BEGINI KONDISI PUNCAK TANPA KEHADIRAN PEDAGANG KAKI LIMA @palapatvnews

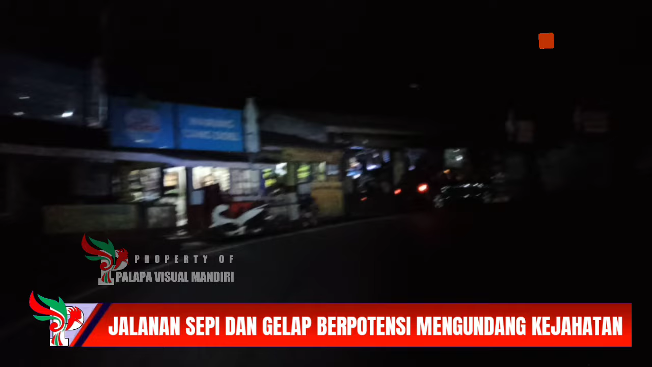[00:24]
Biasanya jalan ini dipenuhi dengan pedagang kaki lima yang menjajakan berbagai macam barang dan makanan.
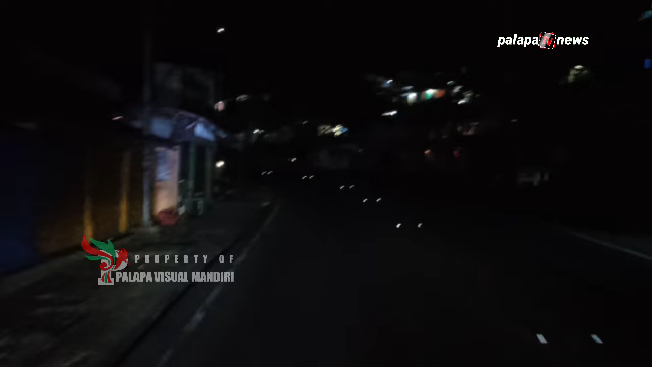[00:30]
Namun bagaimana kondisinya jika para pedagang kaki lima tidak ada di sepanjang jalur puncak? Seperti yang terlihat dari tayangan malam ini Minggu, 23 Juni 2024,
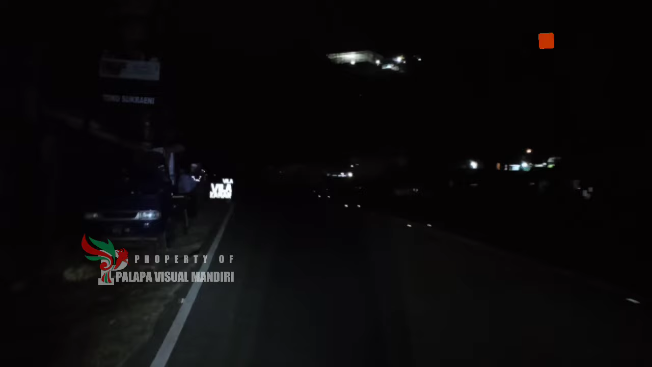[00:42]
Jalan Raya Puncak terlihat gelap gulita tanpa kehadiran para pedagang kaki lima yang setiap malam menerangi jalur puncak dari lampu yang mereka pasangkan di setiap warung mereka masing-masing. Malam ini mereka menutup warungnya lebih awal, pasalnya para pedagang kaki lima di jalur puncak ini besok pagi akan dilakukan pembongkaran.